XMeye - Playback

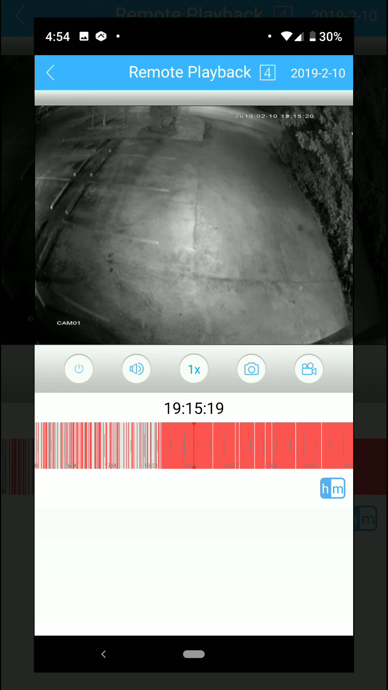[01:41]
Also you have a little button over here that is gonna take a screenshot for anything that it was going on at that time and the record button if you want to record something specifically on that playback that you're getting into. And that would be all for the playback.